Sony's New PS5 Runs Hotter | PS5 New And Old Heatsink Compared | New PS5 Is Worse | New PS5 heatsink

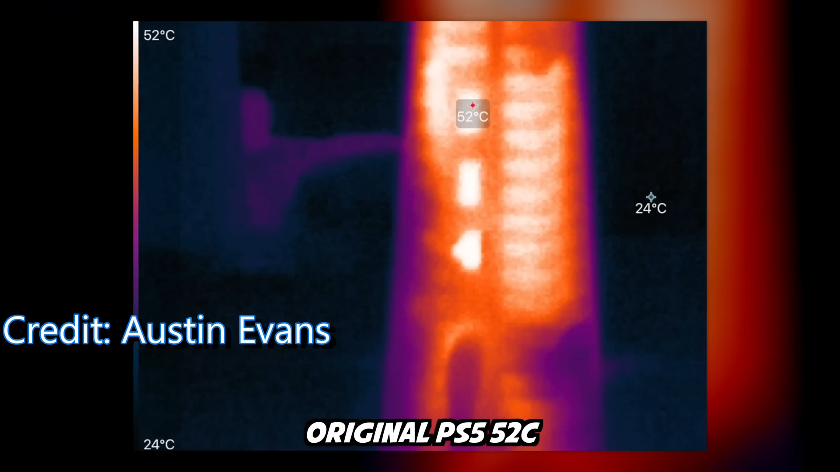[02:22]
On screen: scale top 52°C, scale bottom 24°C
So I don't understand how Sony is releasing a new version
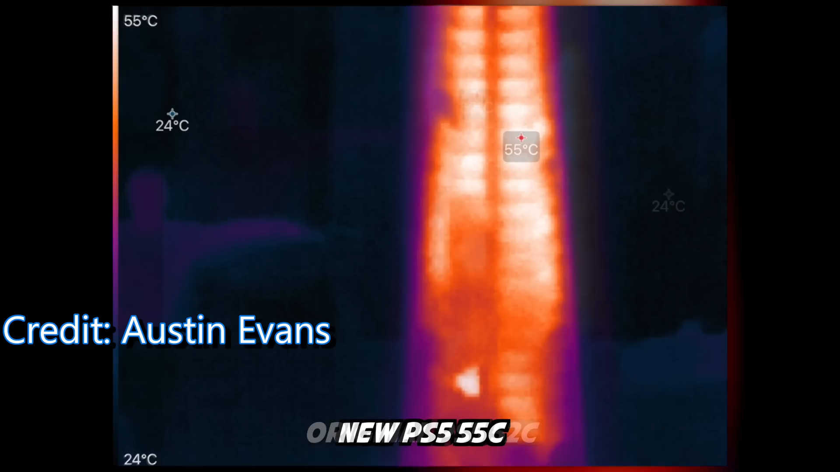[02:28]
On screen: min 24°C, scale top 55°C, scale bottom 24°C
of the PlayStation 5 but it's a lot hotter than the previous edition.